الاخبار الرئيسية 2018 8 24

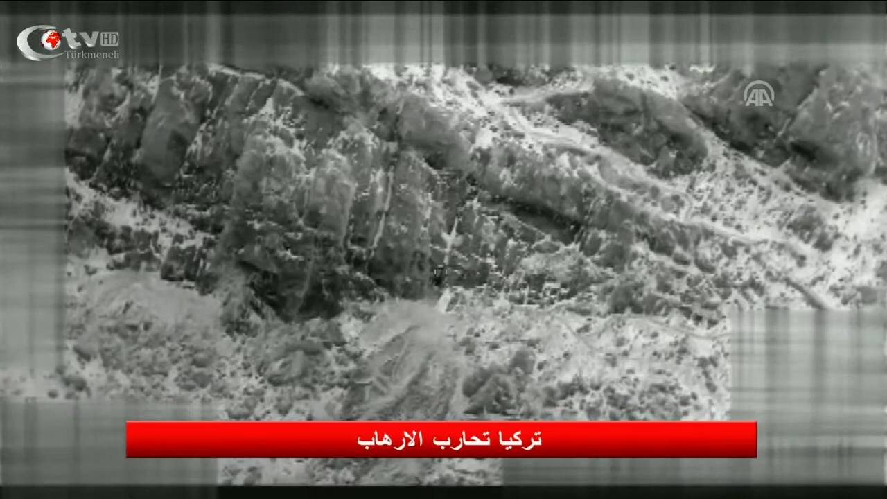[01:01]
مقتلوا ثلاثة ارهابيين من منظمة فككافي غارة جوية شنها سلاح الجو التركي على منطقة زاب شمالي العراق
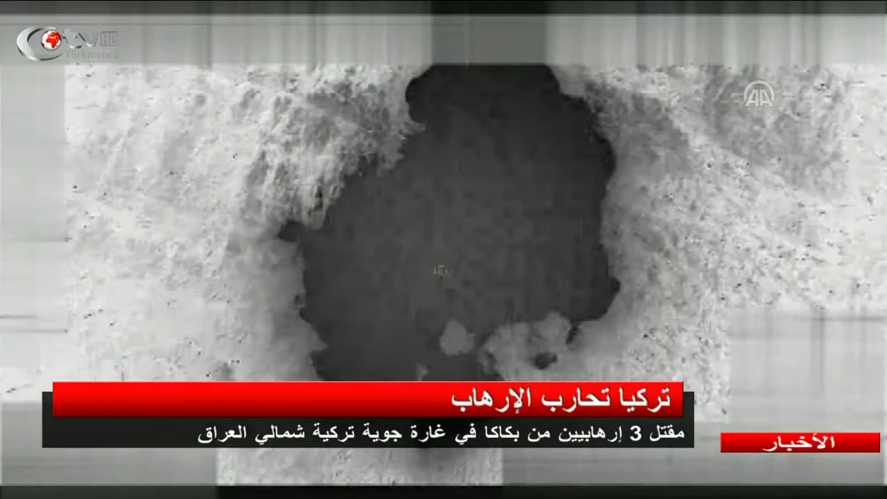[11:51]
عملياتها المستمرة في شمال العراق أعلنت رئاسة الأركان التركية مقتل ثلاثة إرهابيين من منظمة فكك كانوا يستعدون لاستهداف نقاط أمنية حدودية في منطقة
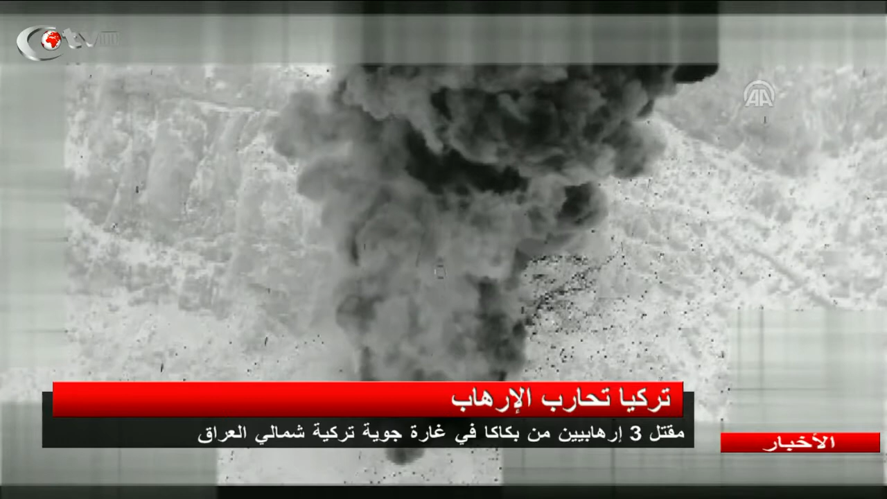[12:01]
زاب الشمالي العراق وذكرت رئاسة الأركان التركية في بيان لها أن الطائرات التركية استهدفت الإرهابيين في غارة جوية في منطقة زاب الشمالي العراق ما أسفر عن مقتل ثلاثة مسلحين من منظمة فكك الإرهابية وعادة ما يستهدف الجيش التركي مواقع منظمة بكك الإرهابية ويلحق عناصرها
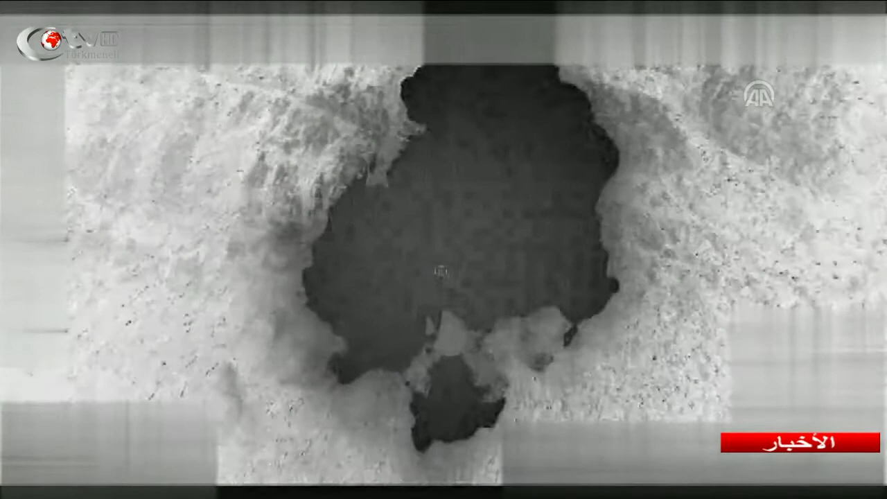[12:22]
داخل البلاد وشمالي العراق ويأتي ذلك ردا على هجمات إرهابية تنفذها المنظمة الانفصالية داخل تركيا بين الحين والآخر مستهدفة المدنيين وعناصر الأمن والجيش وفي موسكو استقبل رئيس الروسي فلاديمير كوتين وفدا ضمن وزير